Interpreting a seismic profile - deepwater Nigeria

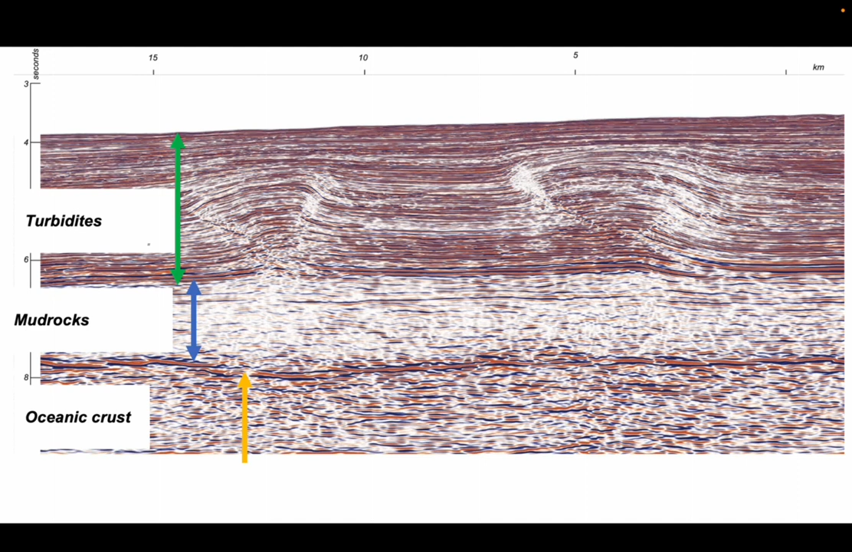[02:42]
dominated by turbulent sandstone packages and these rest on oceanic crust so that big booming reflector at the top of what we've labeled oceanic crust is indeed the top of the oceanic basement. So we're going to concentrate on the upper part this turbiditic package
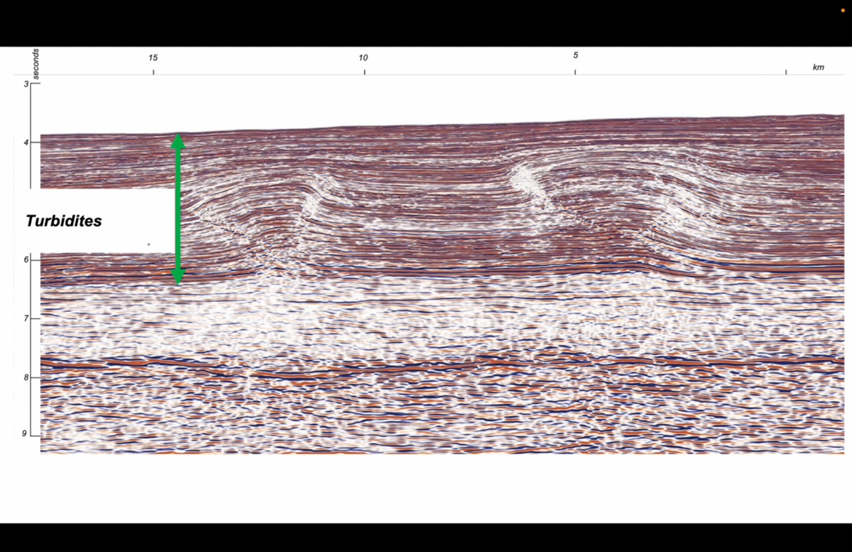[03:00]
where we'll try and understand the broad stratigraphic style and the structure. So when building interpretations I'll always try and start at the top of the profile and work down. The reason for starting at the top is the structural complexity is likely to be low and the seismic imaging is likely to be higher quality. So we could pick the seabed. That's simple enough. Let's pick another reflector a little bit further down.
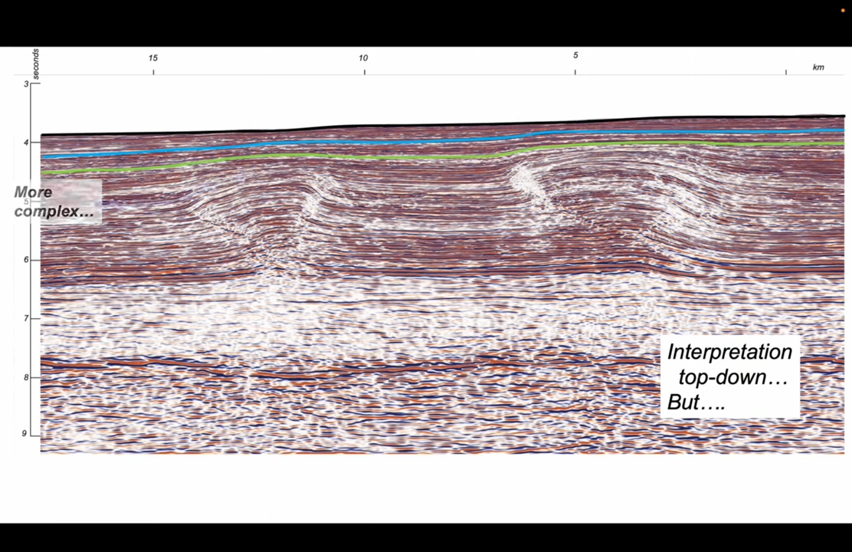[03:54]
But now as we try and step further down the continuity reflectors becomes more complicated because presumably the geology is getting more complicated with depth. And we can pick out this problem by identifying this reflector here. And as we run up to the right hand side well it goes into that zone